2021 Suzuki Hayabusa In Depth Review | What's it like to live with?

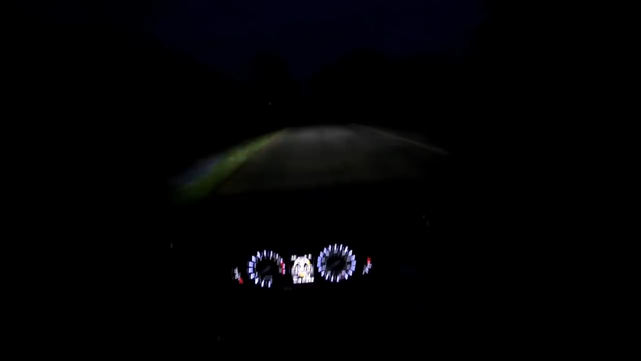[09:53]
You might only just be looking at a dark screen for all I know. But actually, these lights are excellent. They're on dip at the moment, of course. They've got a pretty good spread. I don't know if it's because of those side lights I showed you. Actually makes the light spread quite wide. But, yeah, nice throw of light. Let's go to the full beam. There we go. And that's made a massive difference to what I'm looking at. Wider and longer. Let's go back down to dip and back up to full. Yeah, that is amazing. They are, of course, LED lights. Throwing out that clean sort of light that you get from them.
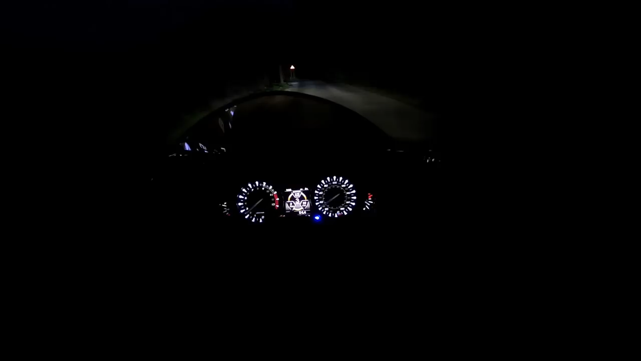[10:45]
I think it looks great. Everything's nice and clear. Doesn't dazzle you. Really nice job. Let's just see what it's like on dip through this dark lane. Yeah, looking good. So, yeah, riding at night, if you've got to do it, the high booter is absolutely fine.